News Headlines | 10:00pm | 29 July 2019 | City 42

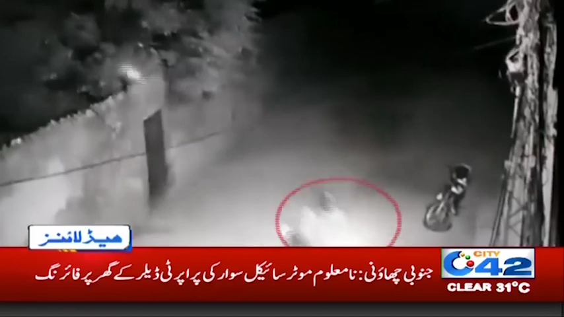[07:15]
جنوبی چھاؤنی تھانے کی حدود میں ناوالو موٹر سائیکل سوار کی پراپٹی ڈیلر کے گھر پر فائرنگ واقعی کی سیسی ٹی وی پوٹیز سیڈی فارٹی ٹو کو محصول پولیس پوٹیز ہونے کے باوجود تاحال ملزمان گرفتار نہ کر سکے